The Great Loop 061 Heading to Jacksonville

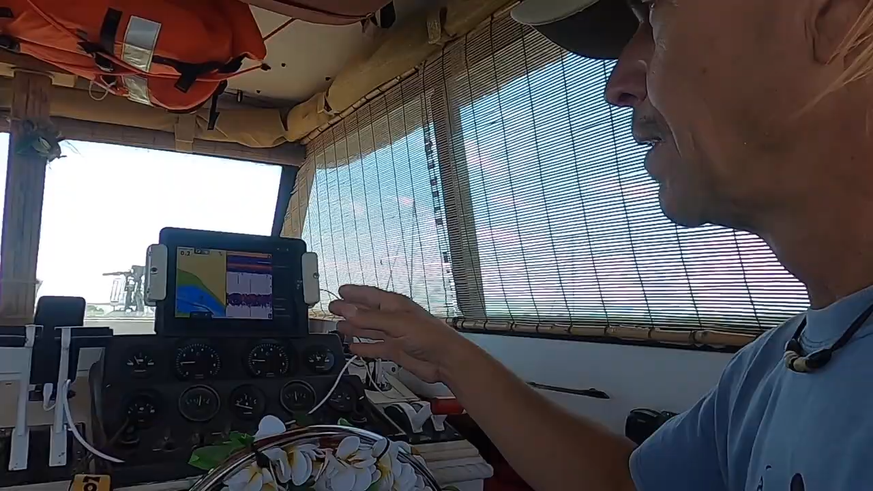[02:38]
make sure my depths are good the temperature seems okay it seems to be holding
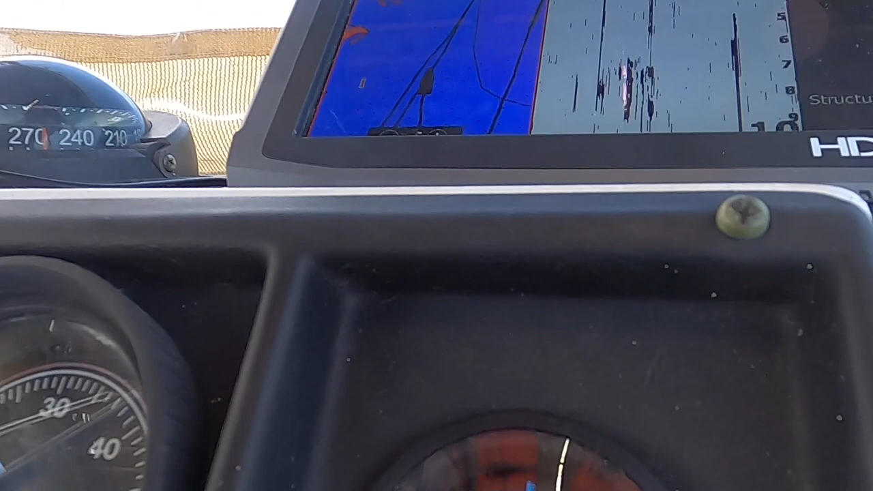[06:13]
yes that was just over 180 or approaching it actually and now it went back down